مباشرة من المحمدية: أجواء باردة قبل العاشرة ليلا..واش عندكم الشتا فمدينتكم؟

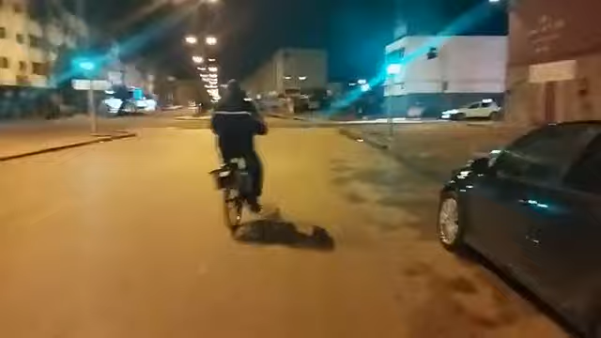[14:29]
وكما كتشاهدوا معنا مشاهدينا الكرام اجواء هادئه بمدينه المحمديه، وكيف ما قلت في المرحله ديال الصيف كتشوف شكل آخر بمدينة المحمدية.